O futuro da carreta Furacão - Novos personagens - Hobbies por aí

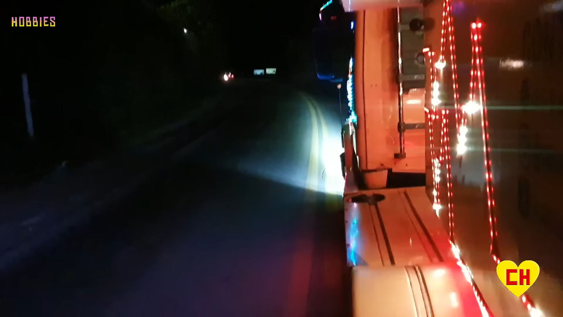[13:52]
Os caminhões, olha lá Os caminhoneiros ficam doidos O bairro é esse aqui Parque Caravelas